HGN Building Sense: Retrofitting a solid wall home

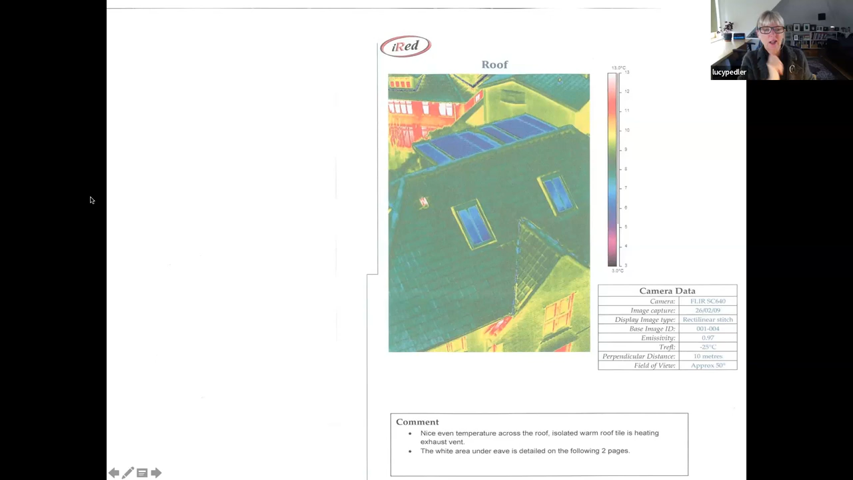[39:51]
This is a little extract fan because we've got a shower room up here. These are our solar thermal panels and this poor neighbour of ours could well do with some insulation, I think. Now, the next one I've sort of gathered these all together.
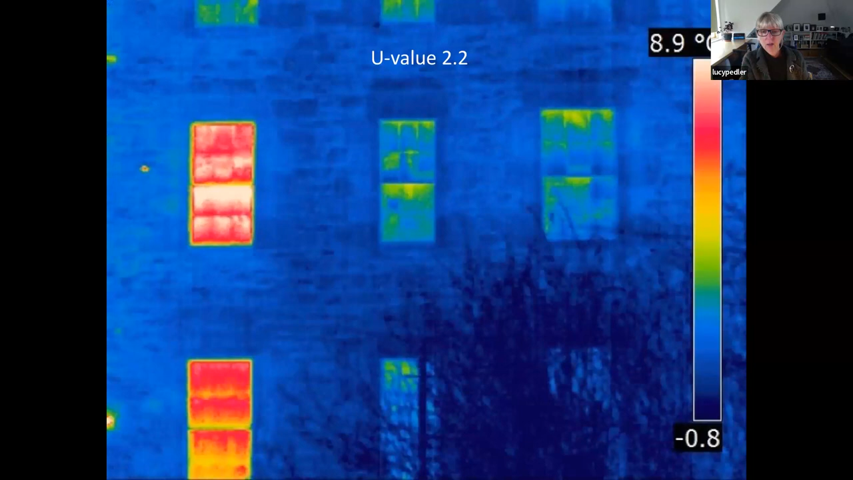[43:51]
So this is a window that hasn't had any secondary glazing, and this is a much cosier secondary glazed window. The second option is possibly to put draft proofing in.